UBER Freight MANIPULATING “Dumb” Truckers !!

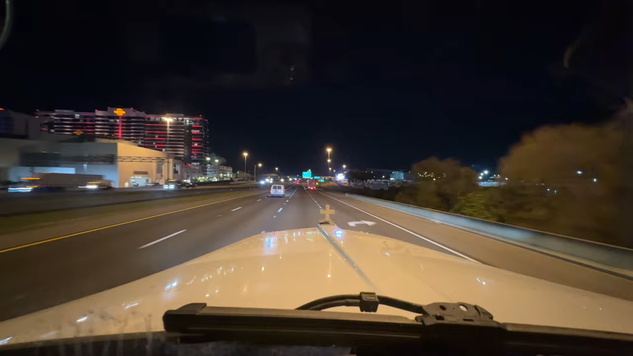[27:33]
should be coming up what a couple hours okay okay ocala ocala or naples we'll choose the northbound okay don't want to go any further south i never really like if you're new out here you're booking your own loads don't go past tampa maybe sarasota or something like that a little bit like 45 minutes south don't go all the way down like the punta gorda or fort minor just wasting your time setting with miami unless you have a reefer or have some